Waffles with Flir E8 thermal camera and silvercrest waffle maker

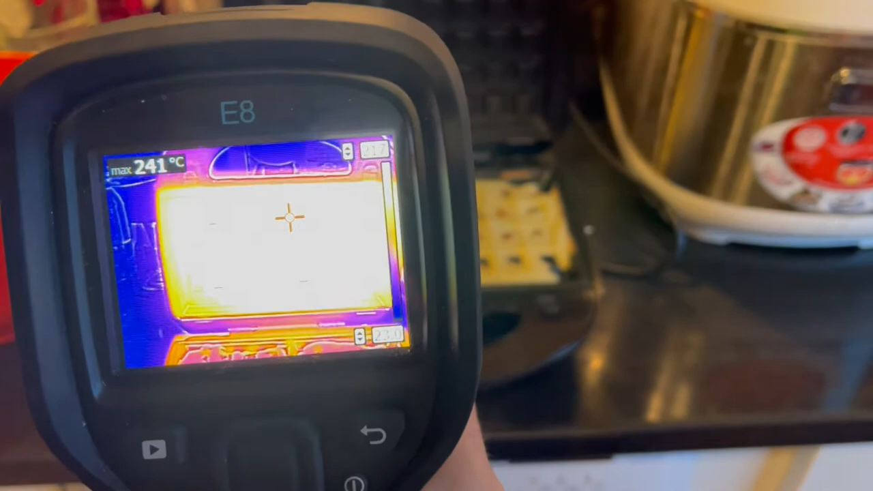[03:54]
On screen: max 241°C
240 oh my god that's too much that's too much that's too much this this one goes i think up to 250 and this one goes up to 800 degrees
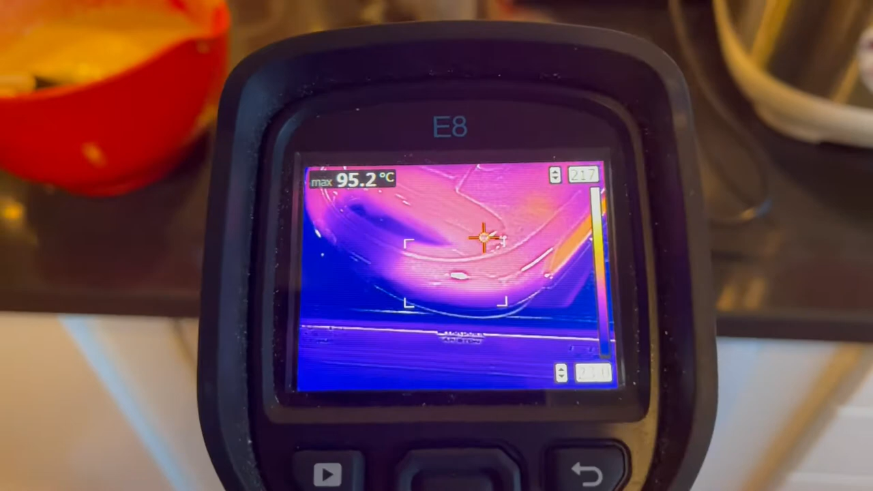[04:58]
On screen: max 95.2°C
yeah you can see it's uh it's uh 90 degrees celsius
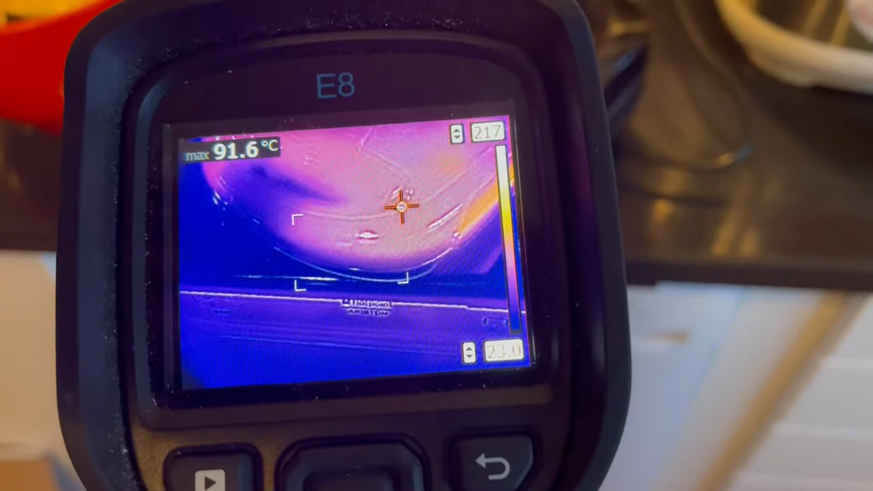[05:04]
On screen: max 91.6°C
it's quite warm and the the sides are getting 110
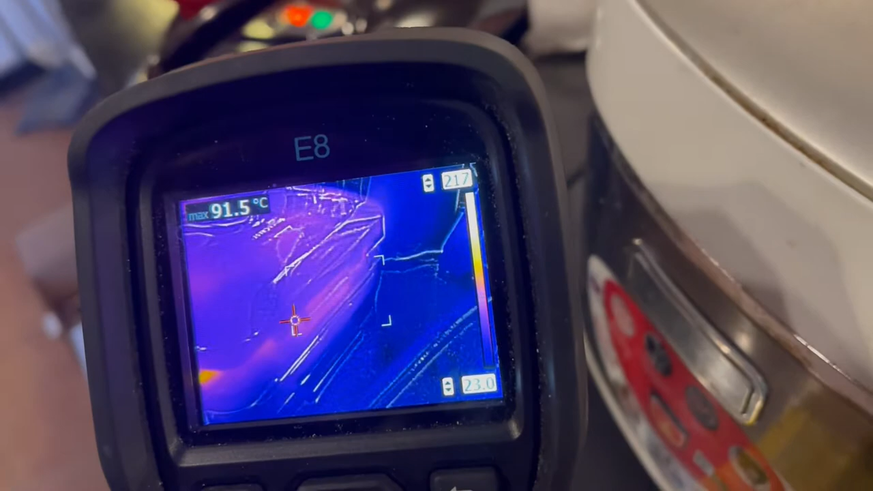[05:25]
On screen: max 91.5°C
oh ho ho ho ho whoo there you can see these spots really hot
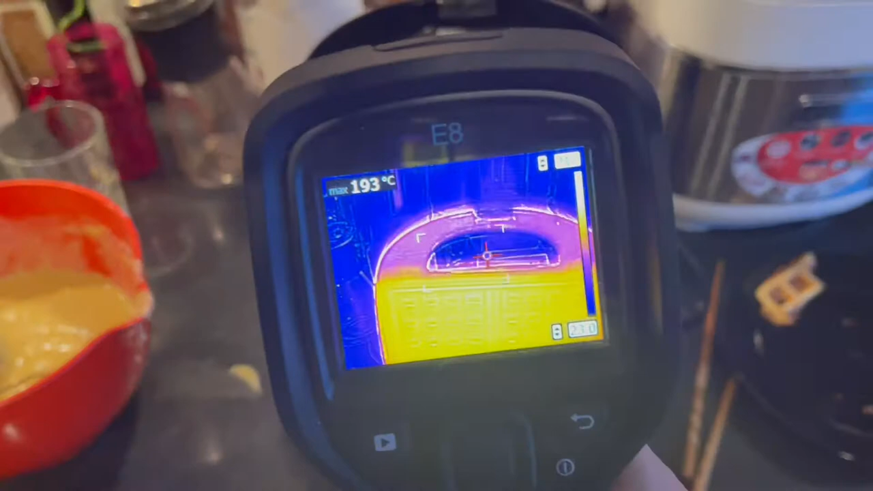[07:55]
On screen: max 193°C
see what we have here 190 that's good 150 on the on these uh horfels
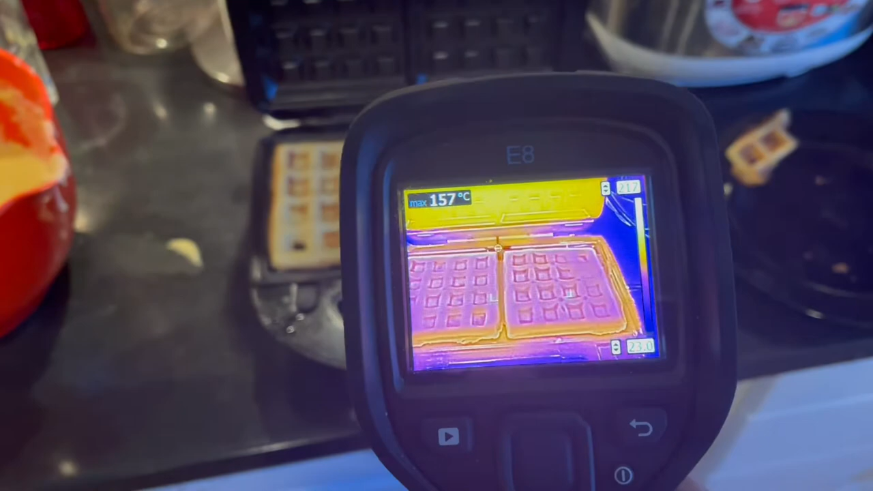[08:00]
On screen: max 157°C
yeah the kitchen is getting a bit smoky it's good it's good
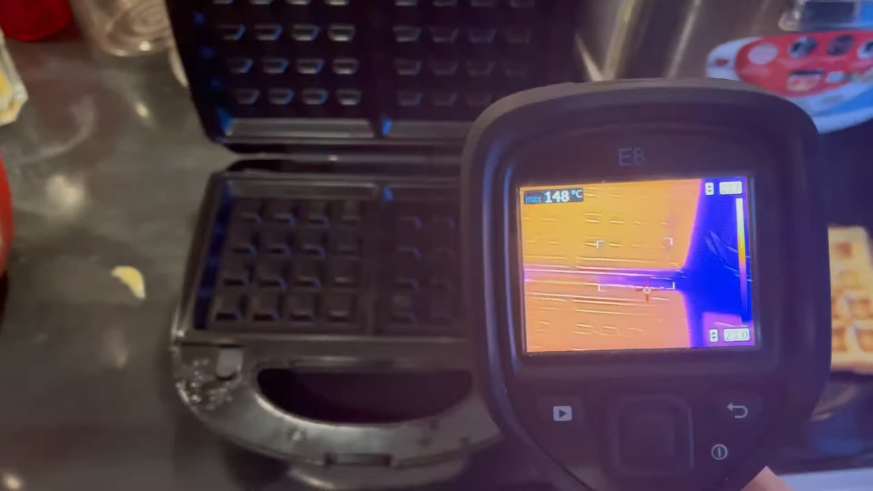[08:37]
On screen: max 148°C
whoop this is going to 110 degrees celsius
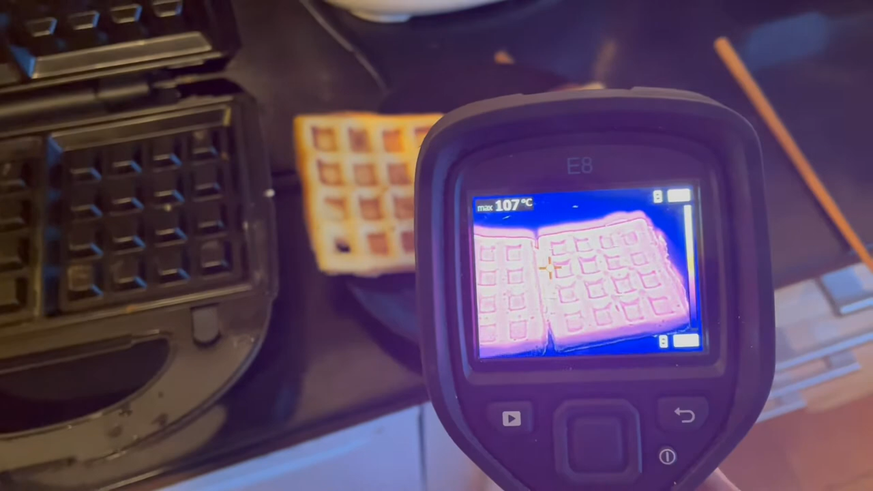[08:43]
On screen: max 107°C
yep 99 110
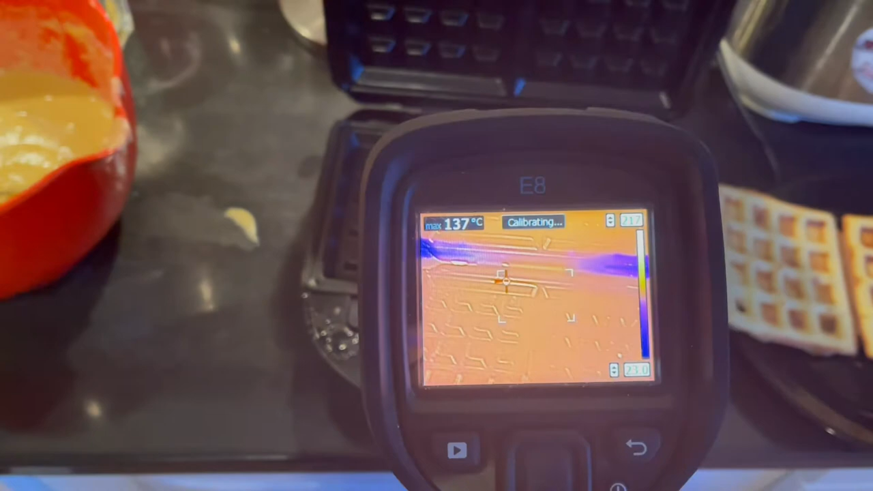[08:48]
On screen: max 137°C
this one goes to 130 150 all right so that's the quick
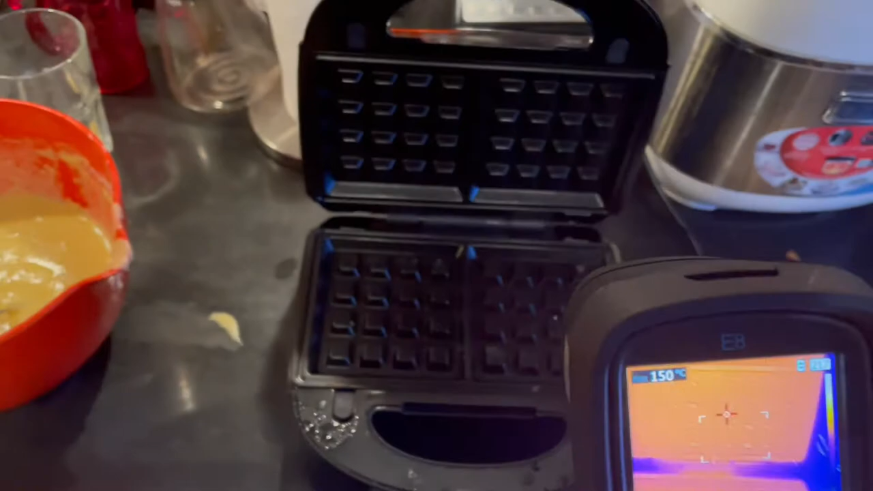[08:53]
overview of this silver crest thing it actually works i don't know for how long it can work the the heat distribution of the thermal surface
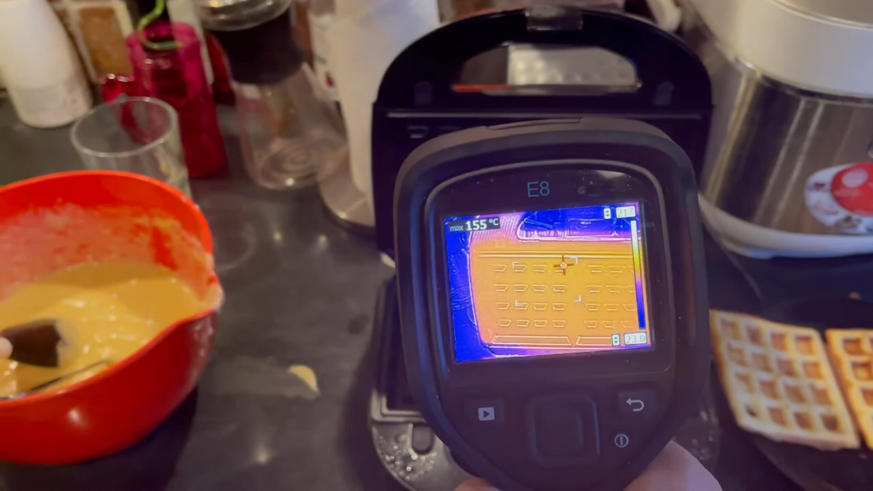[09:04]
On screen: max 155°C
i would say it's quite even i mean the thermal element goes all the way underneath it basically it goes like
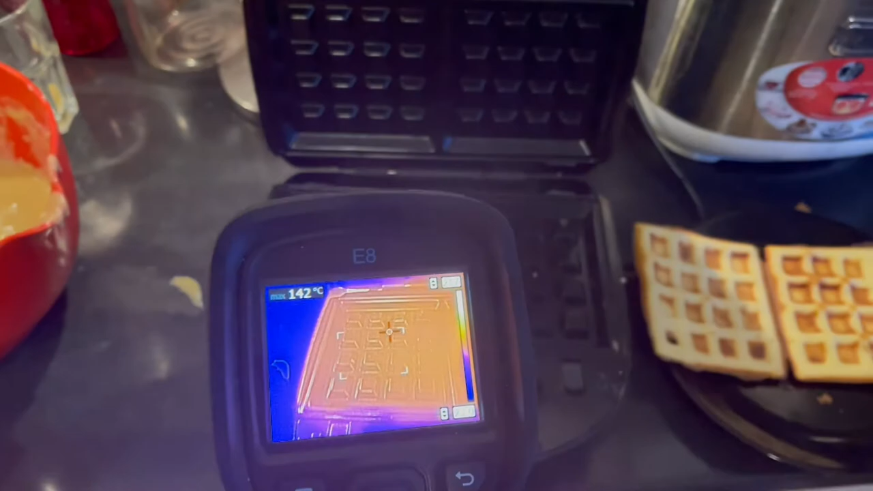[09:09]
like that all the way around it like that and then the same one from here
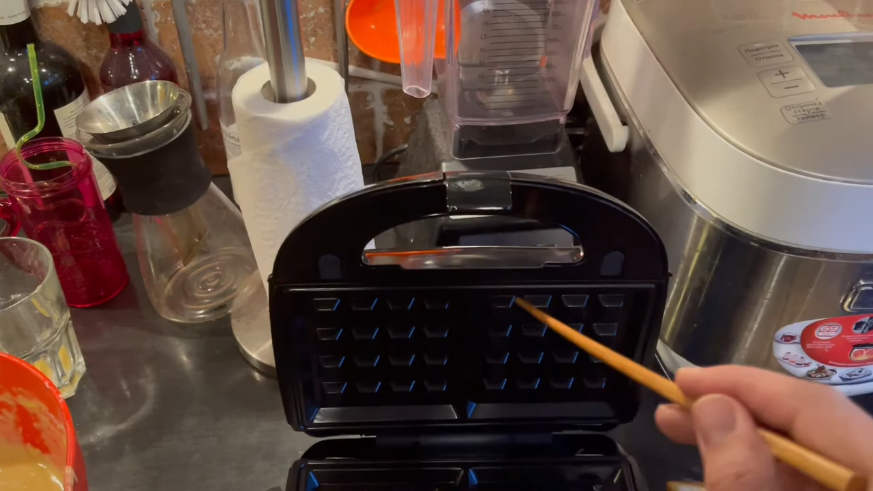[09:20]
so the distribution should be quite fair here i mean look at that it actually shows it it's okay
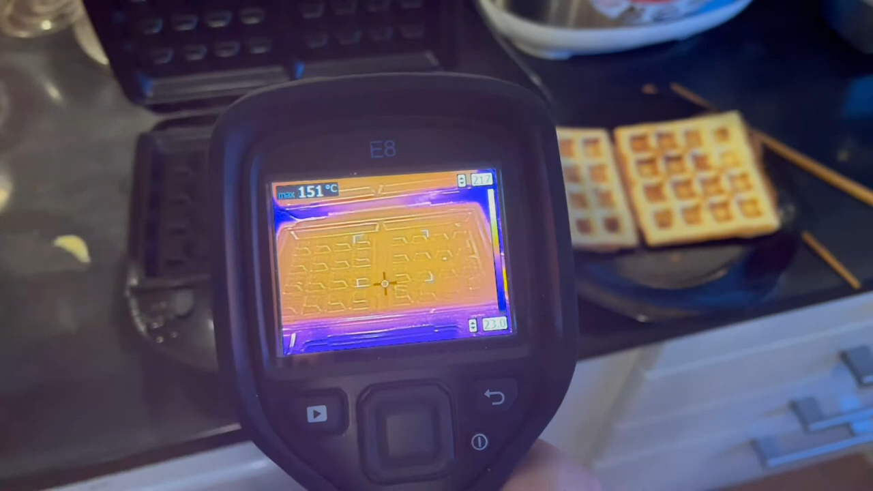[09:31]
On screen: max 151°C
140 150 so plus minus 10 degrees celsius on the area of like
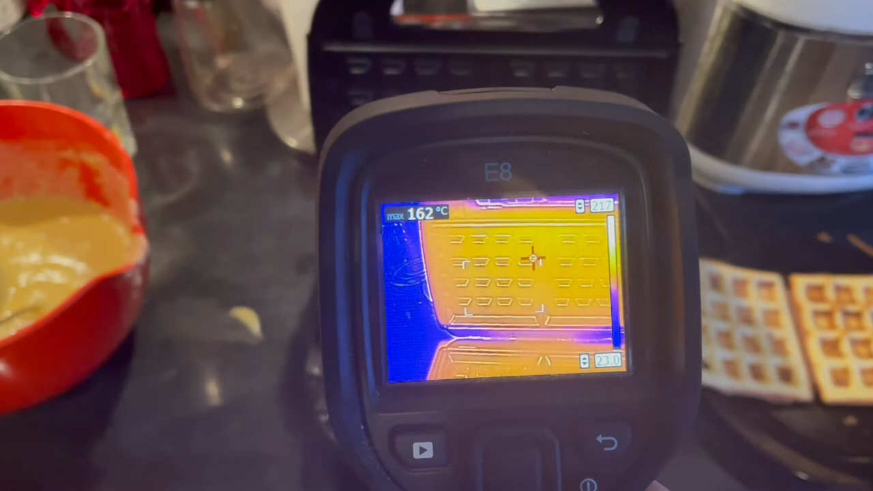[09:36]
On screen: max 162°C
or on the length of 20 centimeters or something 10 plus 10 i think and the two pairs 160
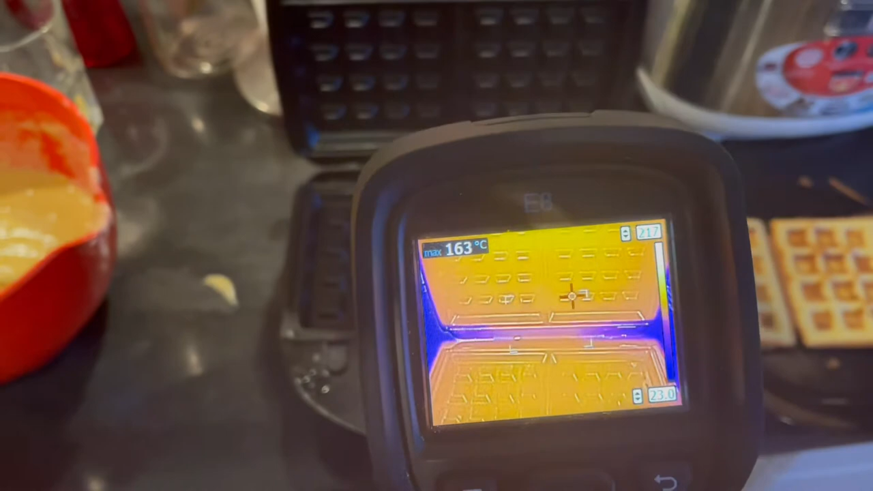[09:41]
On screen: max 163°C
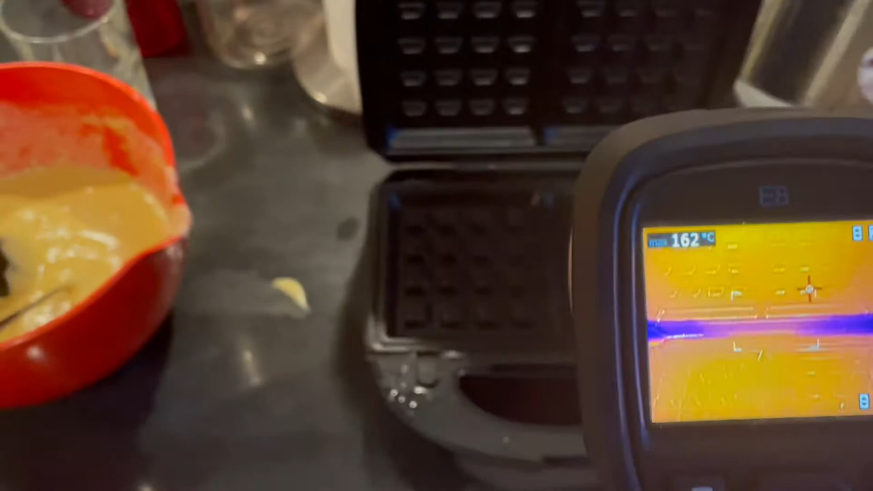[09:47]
175 and 10 degrees difference on the you know the bottom and the lower part i think that's more severe than the